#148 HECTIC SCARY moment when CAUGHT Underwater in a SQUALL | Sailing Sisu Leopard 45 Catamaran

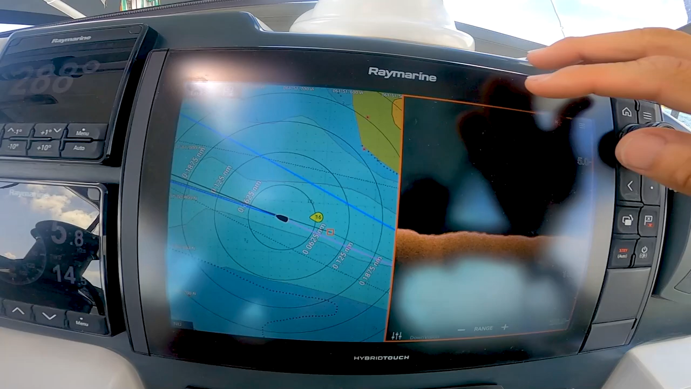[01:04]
We are passing now here between this reef and the land. So yes, reef.